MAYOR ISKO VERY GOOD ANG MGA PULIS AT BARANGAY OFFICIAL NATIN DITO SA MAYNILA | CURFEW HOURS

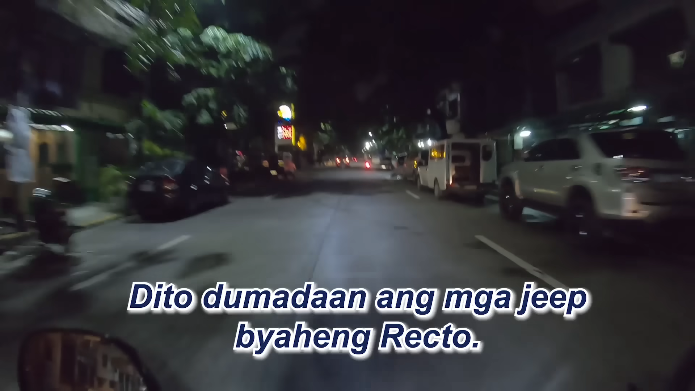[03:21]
So ito mga ka-J Channel, ito yung dinadaanan,
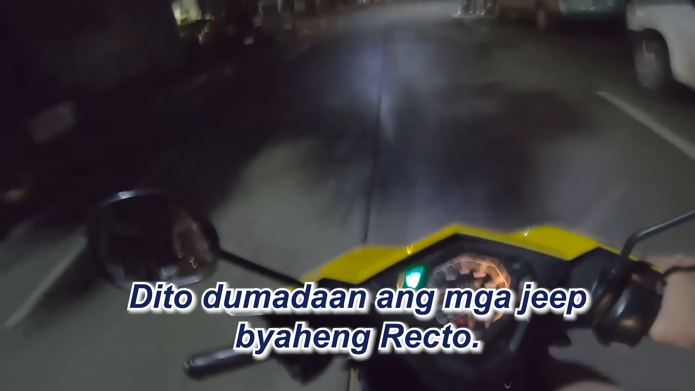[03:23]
ito yung dinadaanan mga ka-J Channel na mga biyaheng rekto na jeep. Ito yung itsura ng lansahan dito sa Kalinto mga ka-J Channel. Sa oras na ito dito sa Maynila, ngayon, under the ordinance of Mayor Escomoreno. Yan mga ka-J Channel, kitang kita nyo naman po na maluwag, walang nagiinuman.
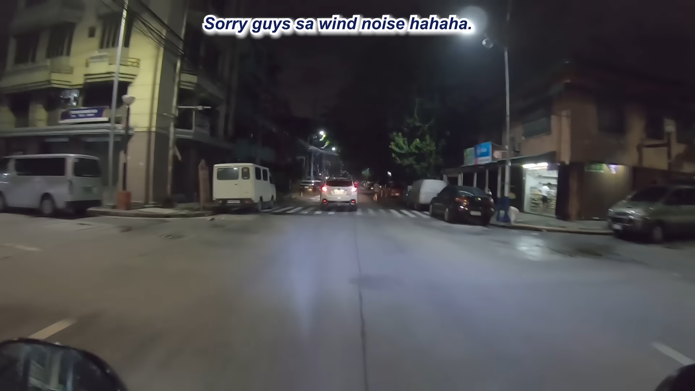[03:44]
Actually, dati, pag pupunta ako dito sa rekto na mga hapon pa nga lang, yan, kita nyo yung mga sidewalks na yan. There is still illegal parkings both sides, pero maluwag naman na sila. Unlike noon eh, talaga nagdo-double parking pa talaga. May nakaparking na sa gilid, paparkingan pa sa gilid ulit.
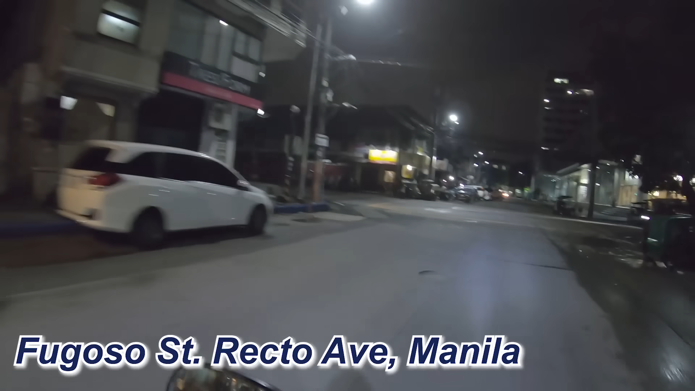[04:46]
Ito mga ka-J Channel, isa to sa kilalang masikip na daanan dito. Pagpupunta ka ng Recto, nakasakay ka ng jeep. There is no vendor dito sa gilid. Meron pa naman mga ilan-ilan, katulad yan. Pero unlike before mga ka-J Channel, talagang puno ito ng mga vendor.
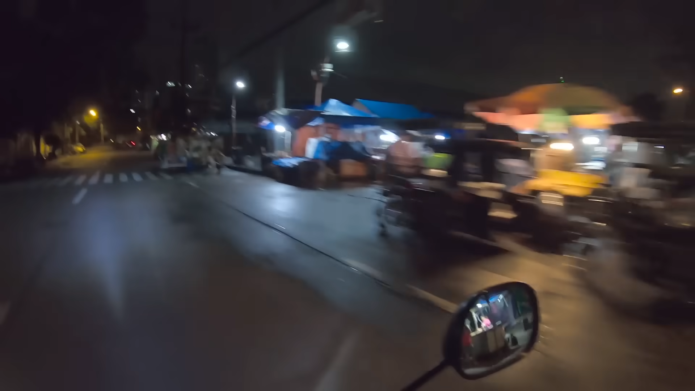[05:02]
As in, talipa pa yan. Palengke, kumbaga mga ka-J Channel. Ito nyo yung sidewalks mga ka-J Channel. Malinis, malinis guys, mga sir. Yan. And ito na, nandito na tayo sa Recto. Yan. Kita nyo naman, ito yung kilalang pagawaan ng mga paking documents dito sa Manila.
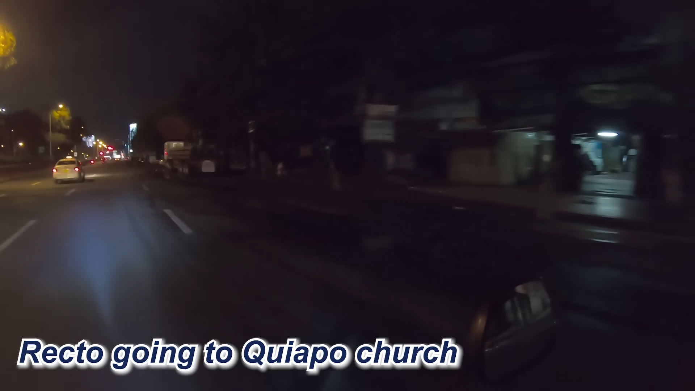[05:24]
Yan. Kasi etya nyo na, madilim kasi dito. Hindi ko may tatago sa inyo na kailangan pa ng Manila ng more improvement in terms of post lights dito sa mga streets. Yan, madilim pero malinis mga ka-J Channel. Wala na yung mga nakahambalang na jeep sa sakyan. Ito. We're about to go down sa underpass
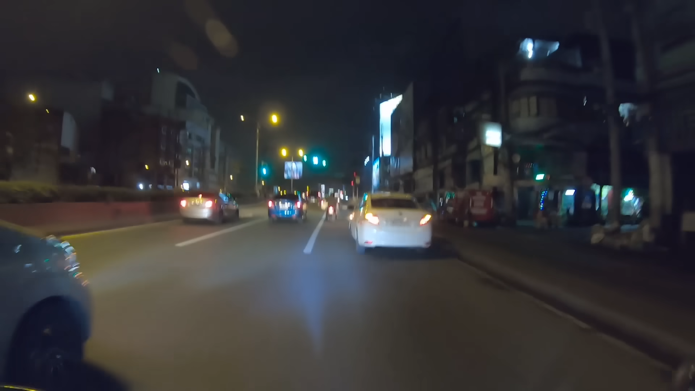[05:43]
ng Quiapo which is kilala ito bilang nagbaba kapag may bagyo rito. Yan. Ito mga ka-J Channel. Masarap. Masarap ng mag-road trip talaga dito sa Manila. Sa ganitong oras. Malamig. Walang traffic.
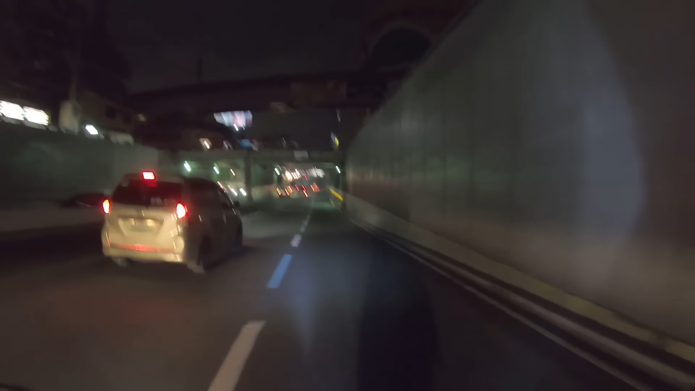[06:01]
Maluwag ang kalsada. Literal dahil wala nang mga nakaharang sa sidewalks. Wala na rin mga naka-illegal park kaano. Yan. Malapit na tayo guys sa Quiapo. Excited na ba kayo guys? Comment down below kung excited na kayo makikita yung Quiapo sa ganitong oras. Ito yung sidewalks na kilala sa pagtitinta ng mga peking helmets.
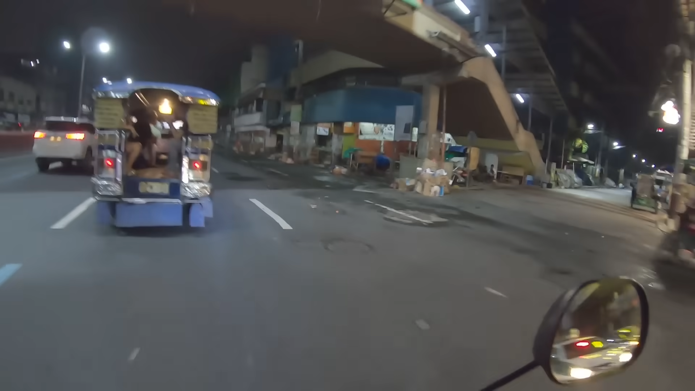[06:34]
Kita nyo naman yung sidewalk na yan mga ka-J Channel. Nakakatuwa mga kababayan ko na... Yan o. Kita nyo naman diba?
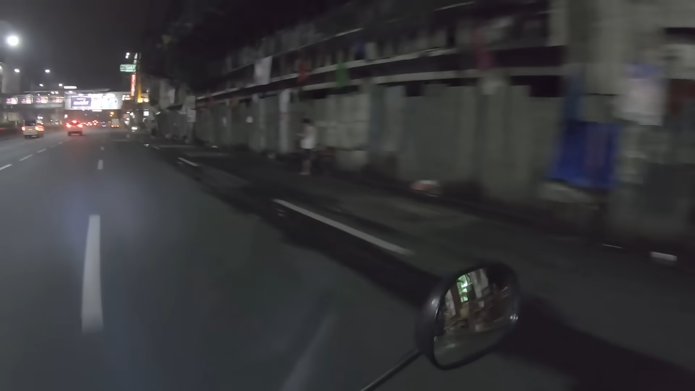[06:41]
Ang linis. Samantalan dati halos sakupin na nila tong second lane. Ito na mga ka-J Channel. Quiapo na tayo. So ito yung Quiapo. Sa ganitong oras.
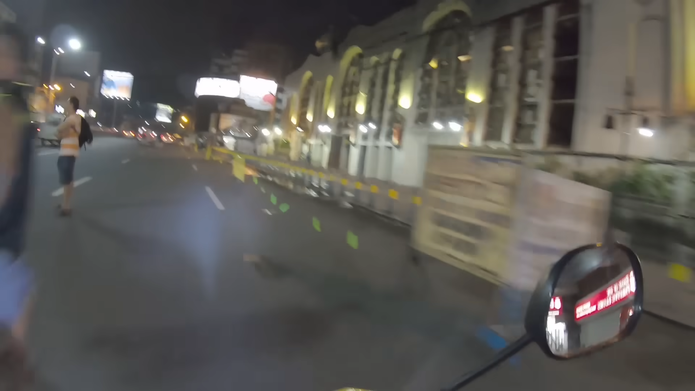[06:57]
Yan.
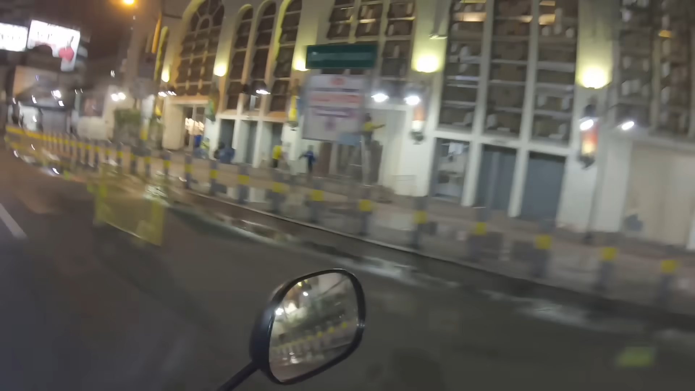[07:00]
Inaayos nire-renovate nila yung Quiapo mga ka-J Channel. At may guard dun sa underpass ng Quiapo.
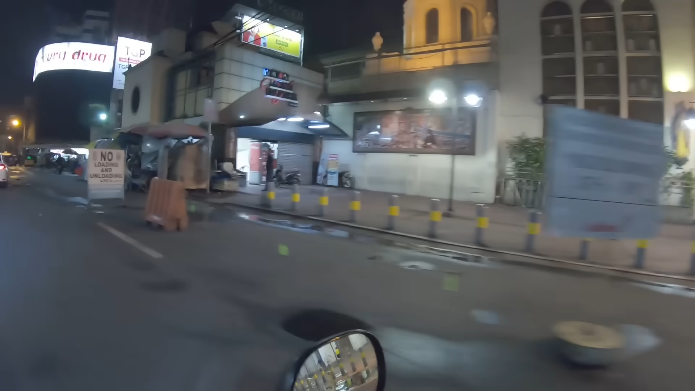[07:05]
Yan. Kita nyo. Rumaradyo pa. Tingin tayo dito guys. Hindi dito na nga tayo sa Quiapo.
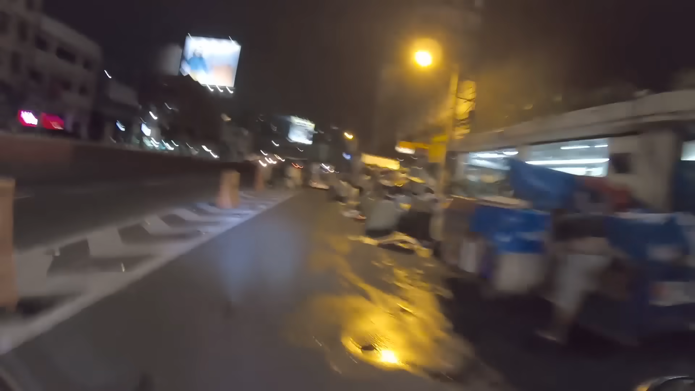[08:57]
Nandito na tayo guys sa daanan papunta sa Quinta Market. Yan. Ito yung gilid. Ito yung ano yung pa-overpass.
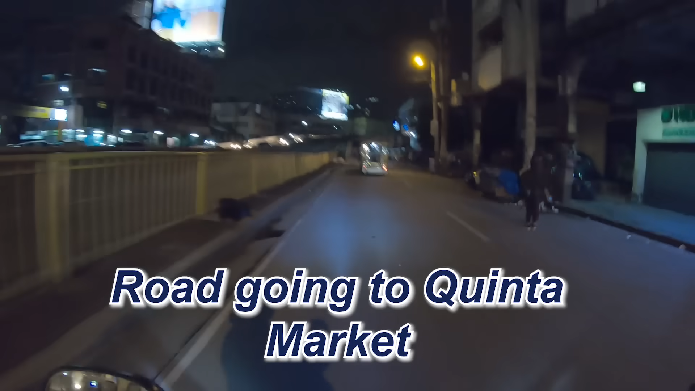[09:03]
Pagbabae loton na mga ka-J Channel. Ito. Isa rin ito sa kilalang lugar na masikip at maraming illegal vendors mga ka-J Channel. Ito yung muka ng Quiapo sa gabi.
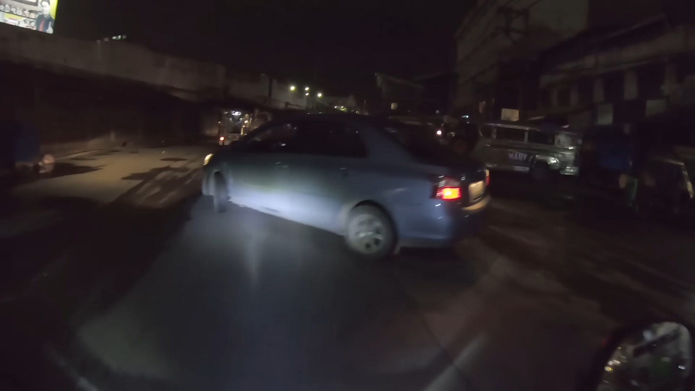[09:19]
Nakakabilib mga ka-J Channel dahil isa sa kilalang lugar ang Quiapo sa pagiging delikado. or pagiging masikip mga ka-J Channel hindi na natin maitatanggi yun sa ibang mga lungsod na
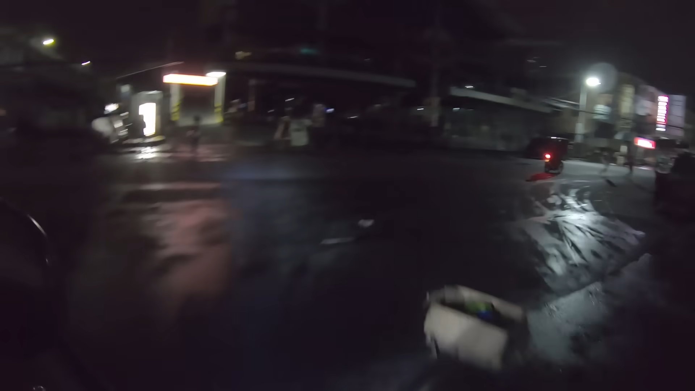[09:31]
hindi na natin may aalis sa mga utak ng tao na delikado sa Quiapo Church. Ito. Quinta Market yan mga ka-J Channel. Ito. Ito yung gilid or ito yung mga streets na pinunta natin.
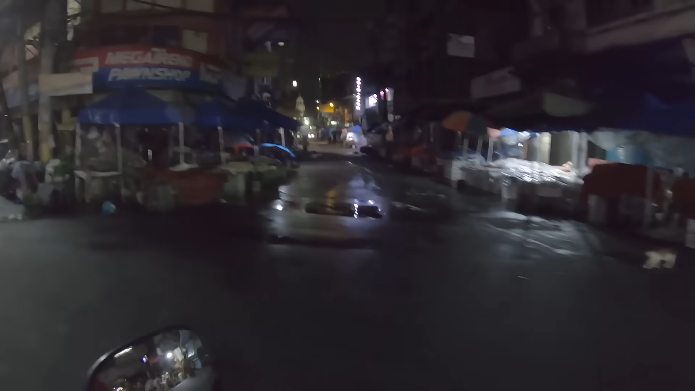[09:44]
yun yung Quiapo Church. Ito yung likod ng Quiapo mga ka-J Channel. Which is nandito yung SM outlet. Kita nyo kung gano'ng kaluwag. Diba? Ito ang street mga ka-J Channel. Diba? Maho-consider mo both lanes meron isang malinis na linya. Unlike before mga ka-J Channel. Eh, ni tricycle hindi makakapasok dito. Yan. Itong kanto na to na madadaanan natin. Ito yung tagos nung Hidalgo Street.
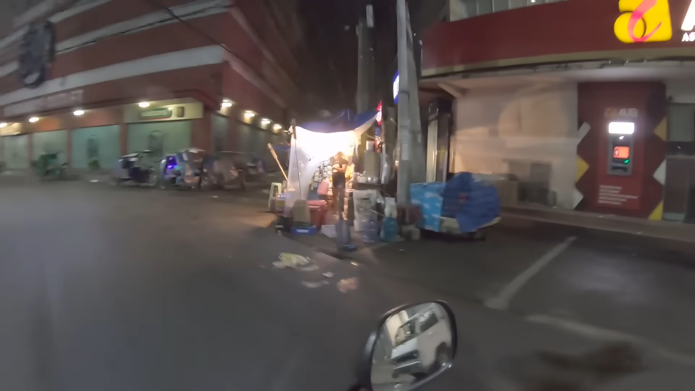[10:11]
Oh, kita nyo lubag. Diba?
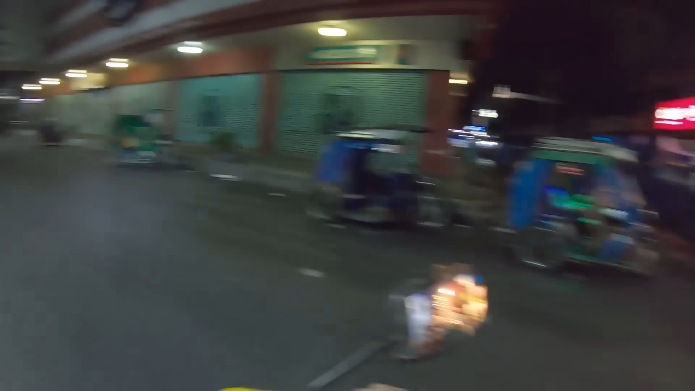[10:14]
There are still vendors mga ka-J Channel. Pero nasa ayos sila.
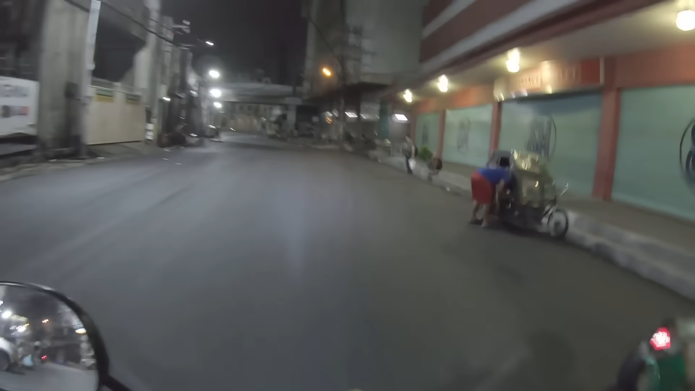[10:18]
Uulitin ko mga ka-J Channel. Eh, hindi naman sila inalis. Subalit eh, inayos lang sila ng mayor natin. Diba? Yan. Ito may mga ano pa. May mga natutulog pa rin sa kalsada.
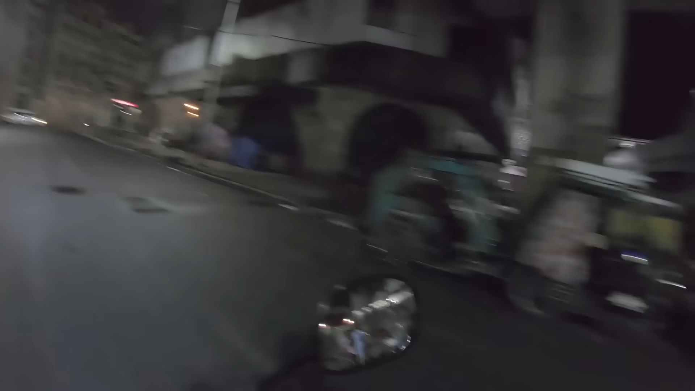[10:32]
At nandito na tayo mga ka-J Channel. Ang makikita nyo nasa Bank of the Philippines Island na tayo. Ito yung pataas ng Piyati.